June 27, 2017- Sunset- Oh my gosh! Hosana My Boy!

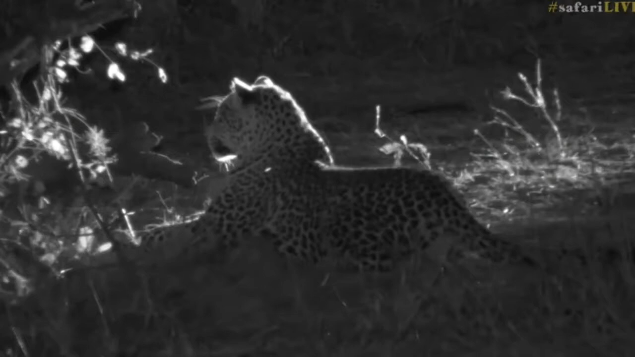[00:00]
I think today has been a wonderful day I mean wow it must have been something look at those lionesses hunting but we are very happy that we have been sitting with Hosanna he almost seemed like he also wanted to start hunting there were some water bug that came onto the other side of the dam and he quickly went into stock mode however I think he realized that they were on the other side and that he wasn't really gonna get too much luck in going around and trying to stock them also water bug I
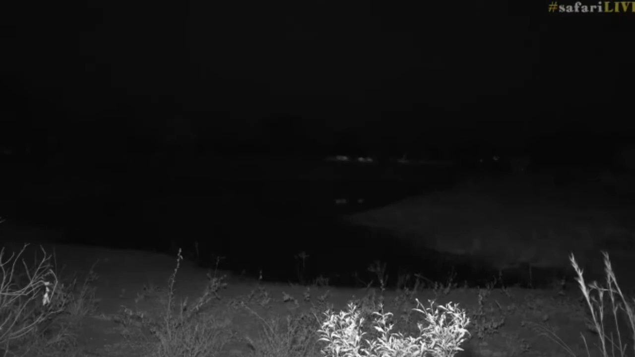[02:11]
besides that the the big obvious big vehicle driving away from us incredible how he hides isn't it okay I think maybe we're gonna try and inch a bit closer to him now that the other vehicle has gone because we were
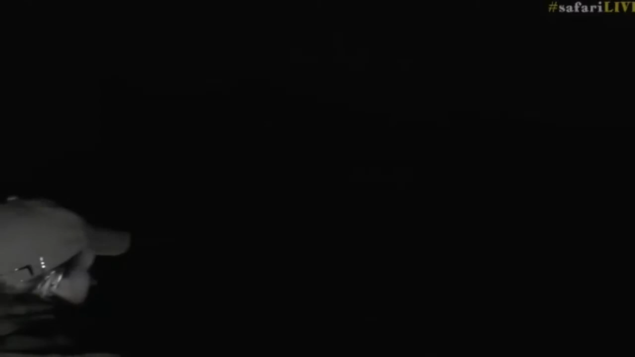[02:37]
kind of parked out of the sighting but I think maybe now we'll get lucky
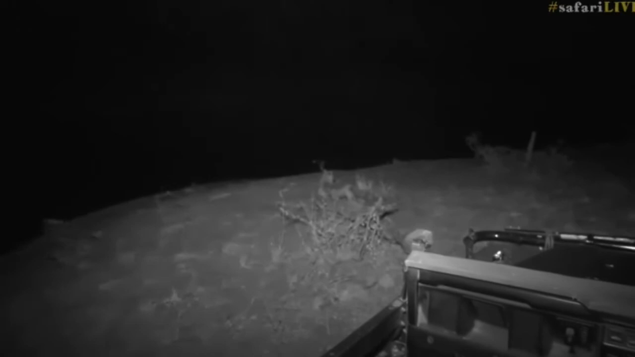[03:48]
infrared on and that's why you can see him so nicely oh he's beautiful spots very close to the water hello boy we're happy to see you very alert and I wonder if maybe I know he's been around and we've seen him stalk creatures around here